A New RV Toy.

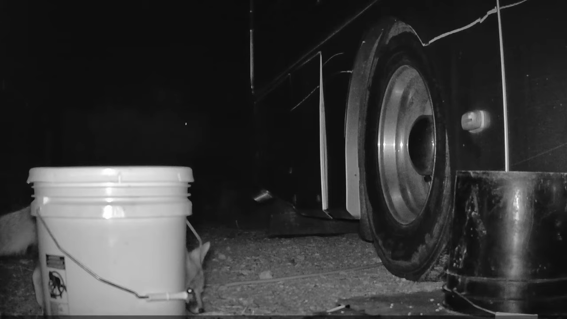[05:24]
And, there's the culprit. A fox. And,
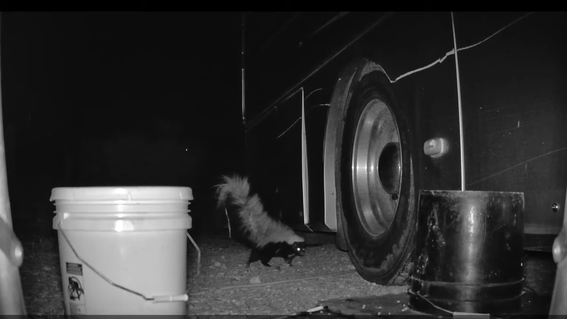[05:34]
Pepe Le Pew wasn't missing out on the midnight snack, either. Look at those eyes shine. Hey, where are you going there, buddy?